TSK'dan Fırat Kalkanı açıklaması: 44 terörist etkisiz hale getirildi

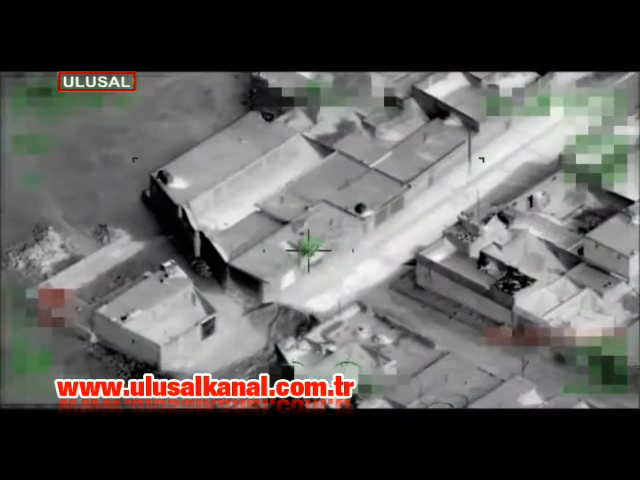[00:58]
Örgütün barınma alanları, karargah binaları, silahlı araçları ve tünelleri imha edildi.